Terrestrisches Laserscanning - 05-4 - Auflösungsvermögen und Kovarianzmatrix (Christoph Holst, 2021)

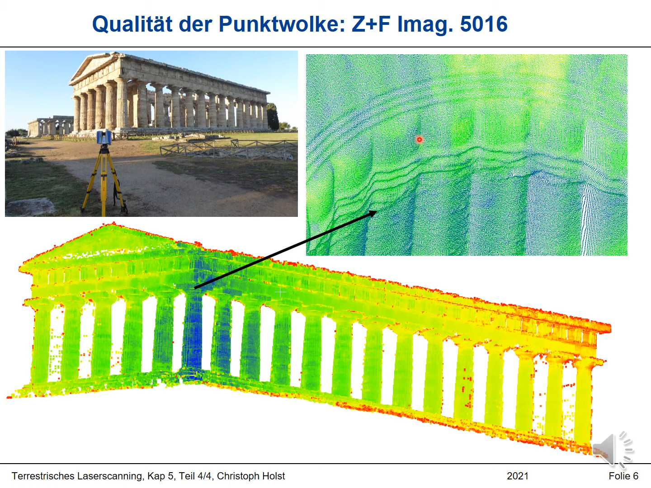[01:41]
Wir sehen hier diese unterschiedlichen Krümmungen, wir sehen die einzelnen Verzierungen. Das scheint also eine hohe Detailkenntnis zu haben oder einen hohen Detailgehalt dieser Scan. Entscheidend ist das zum Beispiel, wenn es um Risse geht oder um ähnliche Dinge.